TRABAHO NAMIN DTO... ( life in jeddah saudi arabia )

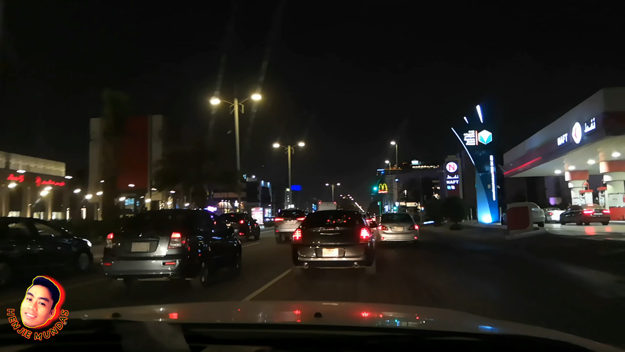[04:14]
A few moments later Dito na kami sa Talia Third stop Third stop namin Nabili kami ng Atsuwa Ditz Dito sa Talia So touch ko konti yung hotel dito Tingnan nyo
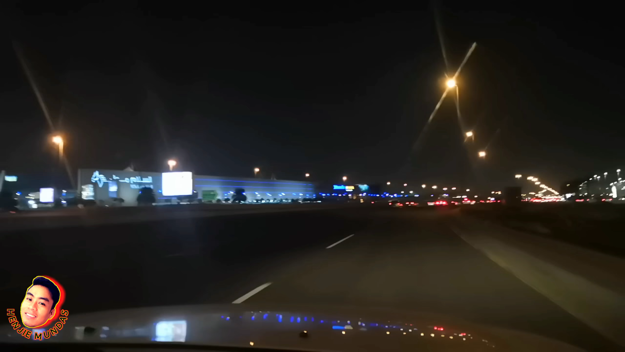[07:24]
Ito na rami sa Fourth stop Namin Panda Panda Andalus Mall Para sa